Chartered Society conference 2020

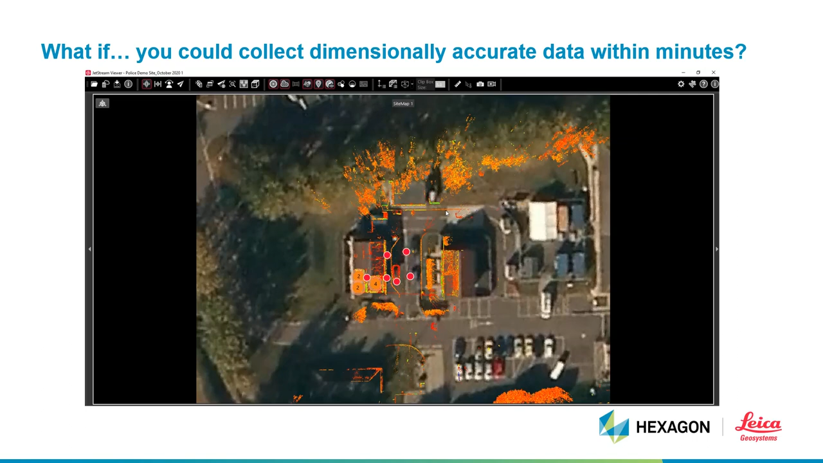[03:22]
We can use a single sensor to collect data, both from images and dimensions within minutes of arriving at the scene.
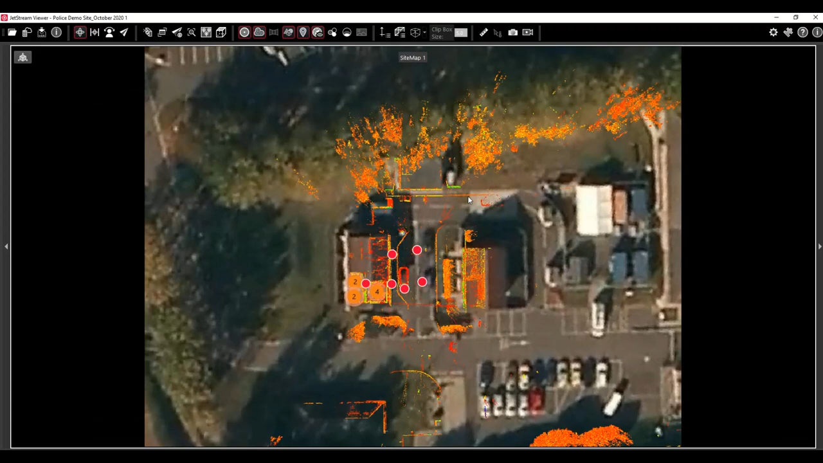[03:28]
We can then deliver what you see here on screen to anyone in your organization,
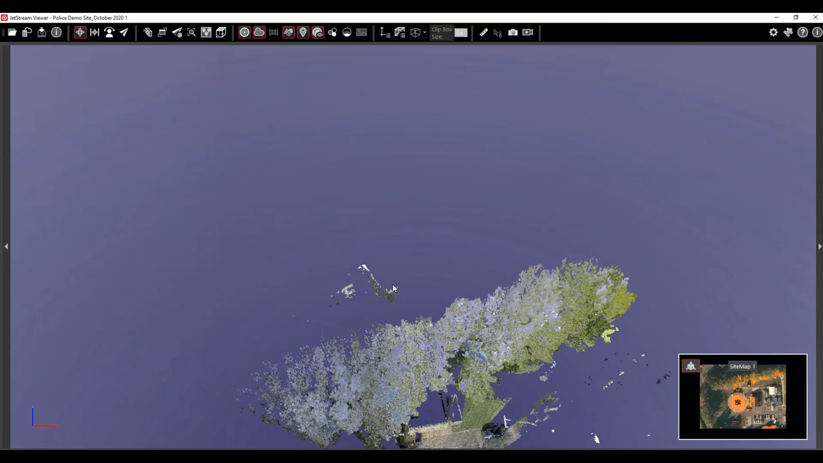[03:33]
or even as a court deliverable, with a minimum time of processing and effort.
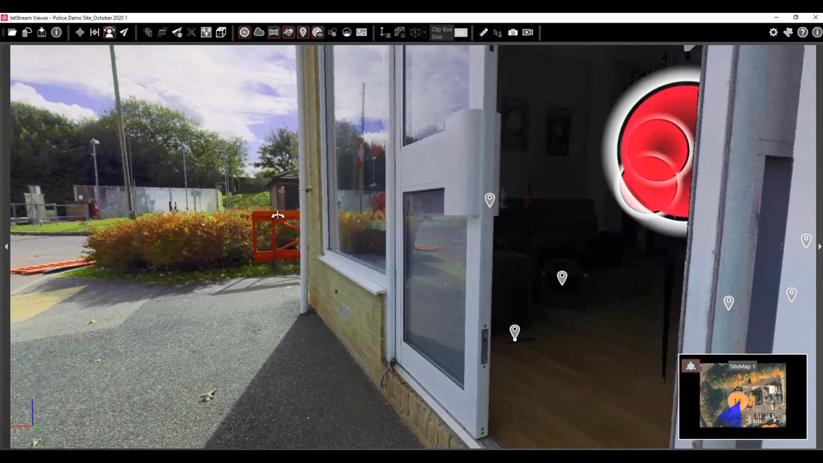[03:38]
This was a mock scene representing a serious assault in a pub.
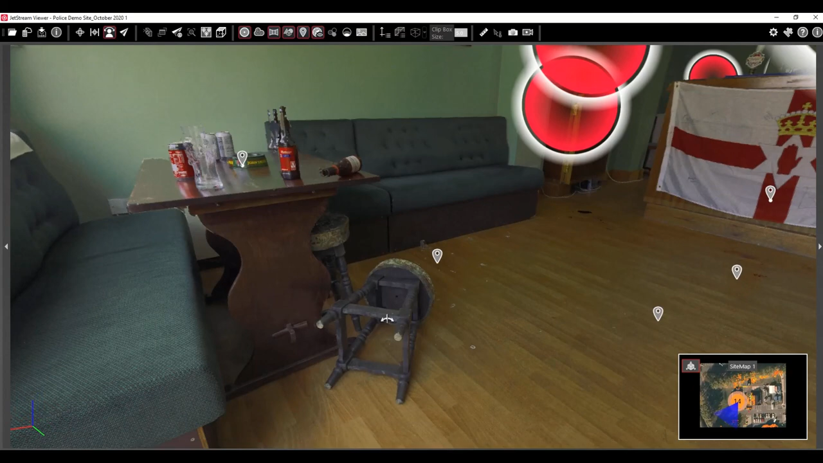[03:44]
What we are showing here is a video recording of a walkthrough of the scene, including some pop-up images embedded into the dataset. The video also shows we have free movement along the panoramic image captured by our devices,
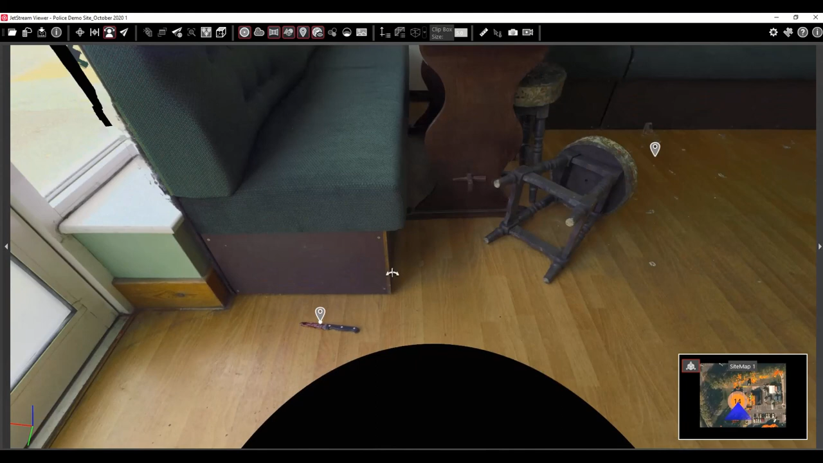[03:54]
topped with the ability to take dimensionally accurate measurements, also from this tool, because every single pixel we see here has a 3D coordinate assigned to it. Therefore, we can measure from that. We can observe with great clarity the detail of the broken glass,
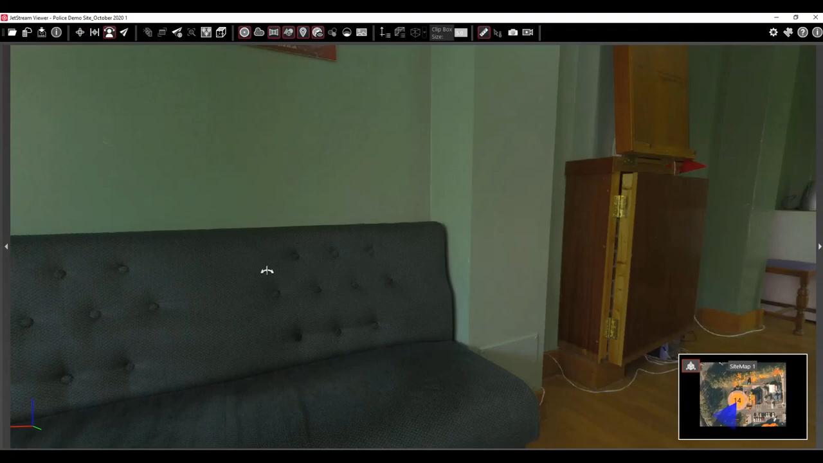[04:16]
the blood spatters, the knife, and other elements that could be relevant to the scene.
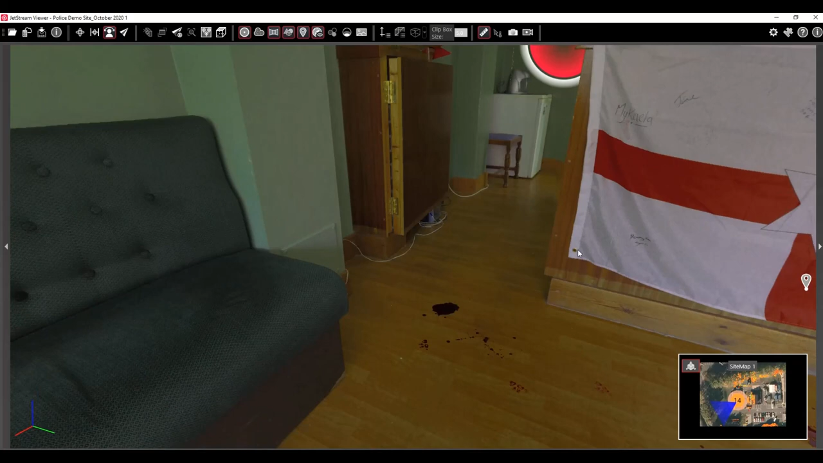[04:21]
And being in a walkthrough, we can take you on a virtual tour to where the victim ended in the bathroom, as portrayed by the blood trail.
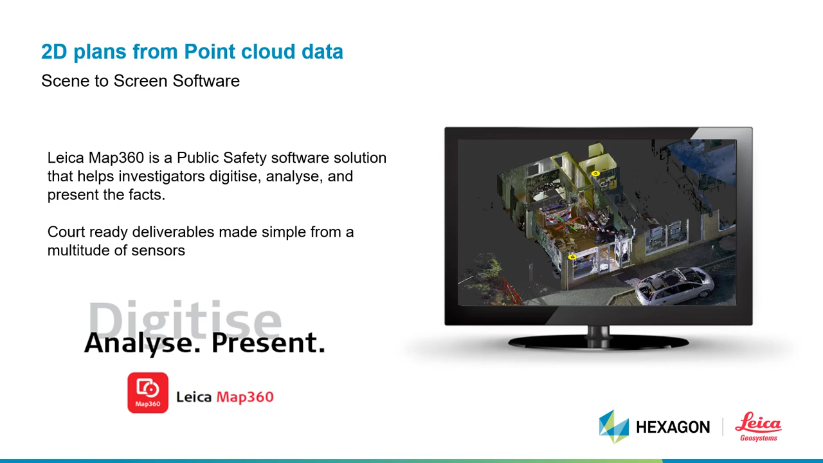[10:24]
For the production of 2D, 3D and animation deliverables, we use our software called Map360, our scene-to-screen software suite. This shows an example of how Map360 can be used to quickly draft up a scale 2D plan, including a legend key for your evidence markers, which can be done in minutes. As you can see, I've marked up the blood trail from the moccasin show earlier, as well as the location for the knife, the broken glass, the outline of the building, the location of the bathroom, and an evidence legend key describing each individual element,
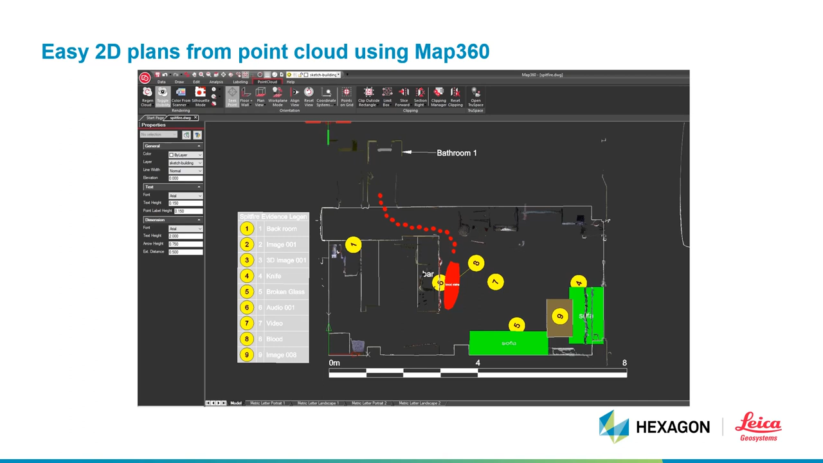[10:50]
for which we can then print, as you see it on a paper.
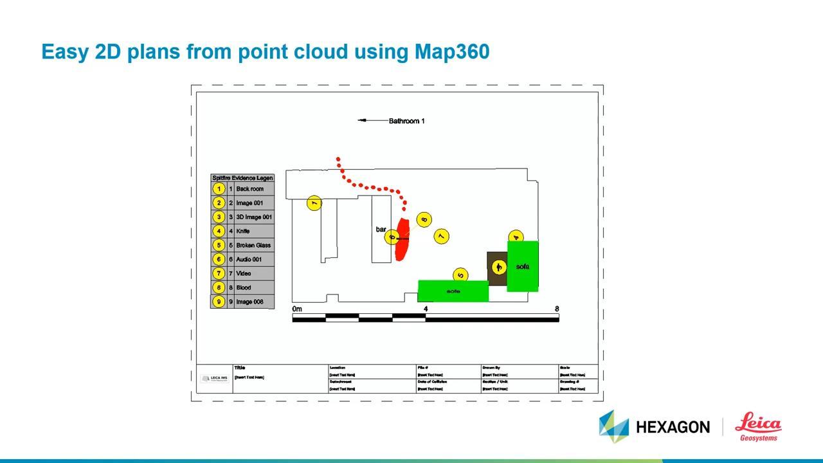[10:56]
Alternatively, one can also use the point cloud data itself as the visual background for your deliverables. This is where having the capacity to use a point cloud data set at your disposal really comes together in production of 2D and 3D deliverables,
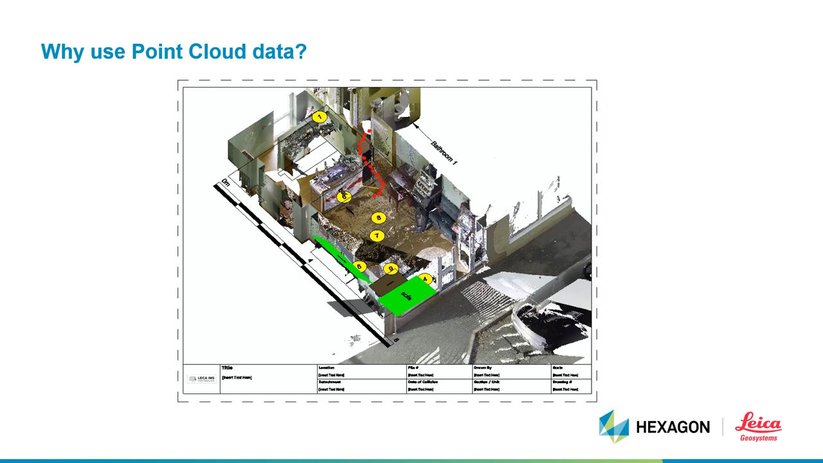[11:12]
as it tells a much more visually appealing story. Let's now consider witness viewpoints. You may have a witness that stated that they saw the fight in the pub from across the street from a given position. With access to point cloud data, it is very simple to duplicate the scenario within MAT360, to visually represent the line of sight as described by the witness in their statements.
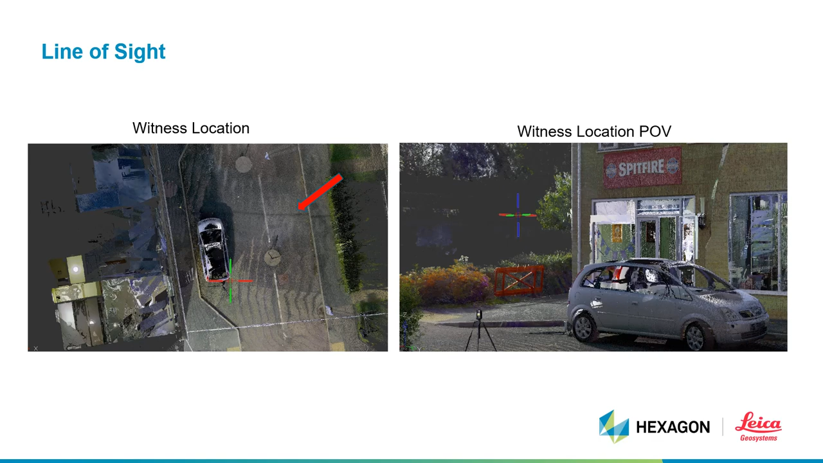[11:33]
Also, as part of our workflows, we are engaged with other software companies in the industry, for which, through collaboration, we can add value together to the forensic community. Working with the InputA software enables MAT360 to seamlessly integrate CCTV imagery and point cloud data. Overlaying these data sets to be fully scaled, which means we can take measurements directly from the point cloud to determine the position of vehicles.
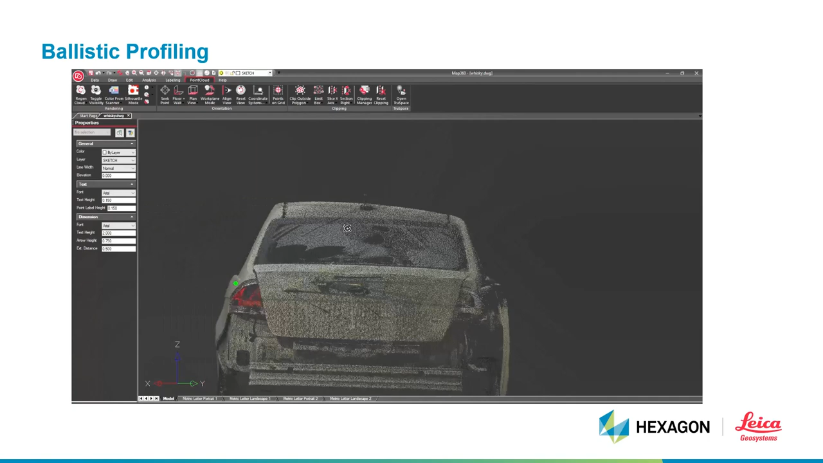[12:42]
The cones can be customized in length and we can observe intersections from the cones as well. All of this is possible because we have access to the point cloud data.